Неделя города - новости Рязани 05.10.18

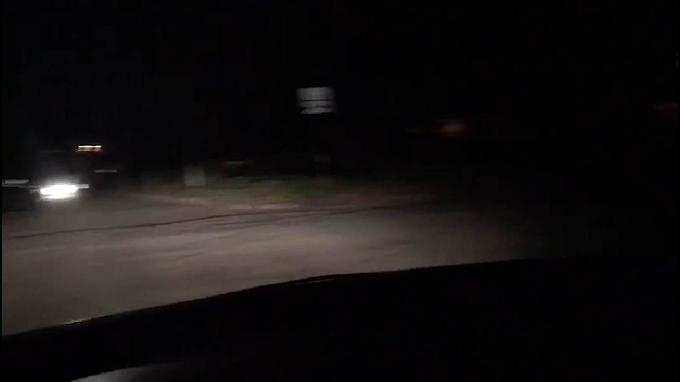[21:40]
Вот. Вот там четвертый лицей, Кремль, там темнота. Вот это я в сторону почтовой двигаюсь. Темнота. Темнота. Слева цирк. Вот пойдут люди из цирка.